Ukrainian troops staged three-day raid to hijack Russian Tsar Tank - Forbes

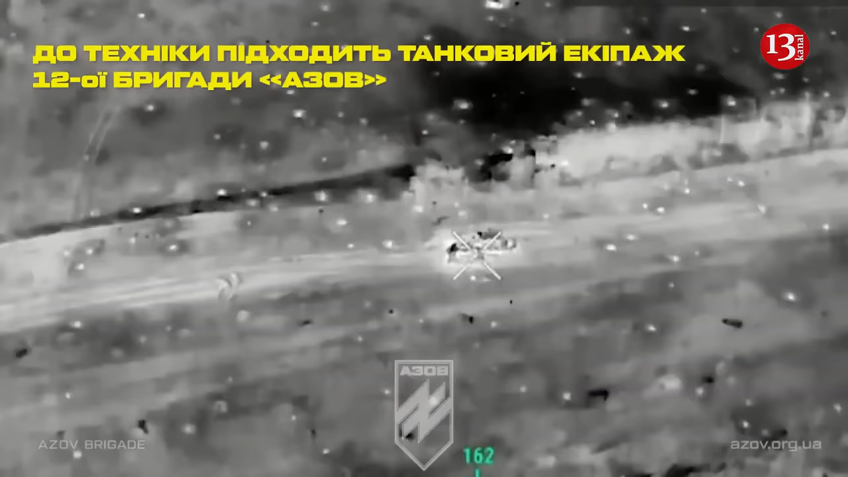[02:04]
It is now known how the operation to kidnap him took place. On the night of April 3rd, scouts crept up to the tank to inspect it.
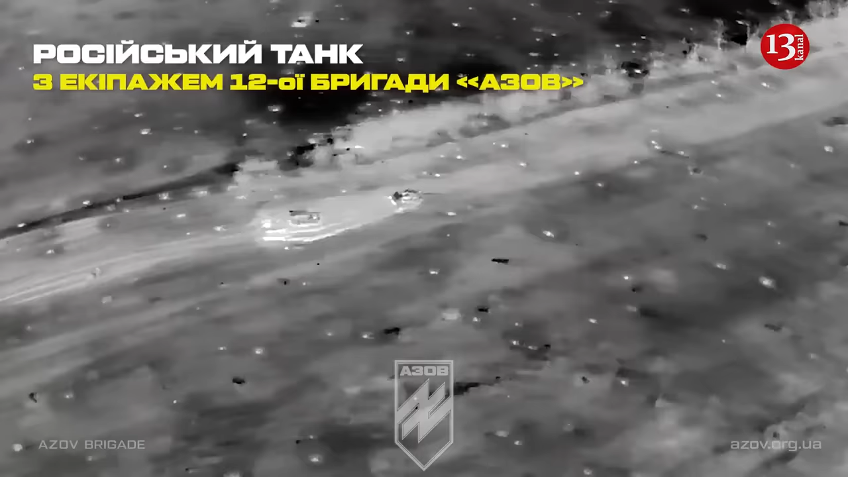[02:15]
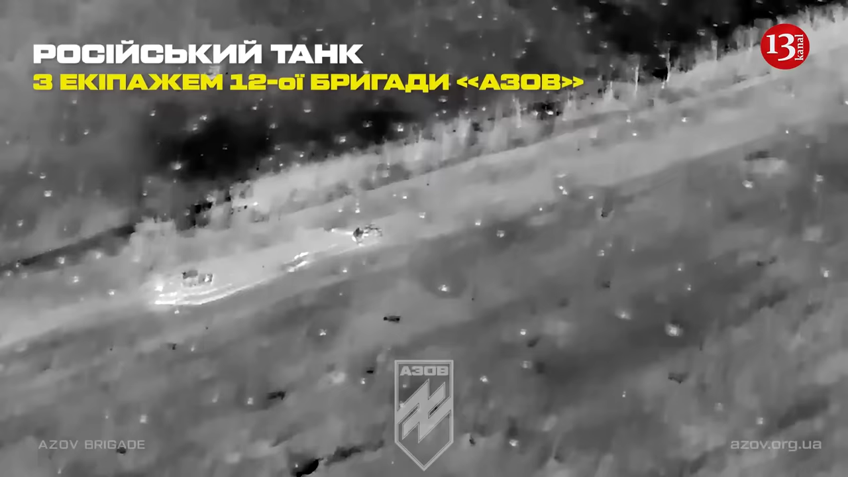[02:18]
The tank was unloaded because the crew escaped without first turning off the fire control system. On the night of April 4th, the brigade decided to act and steal the tank.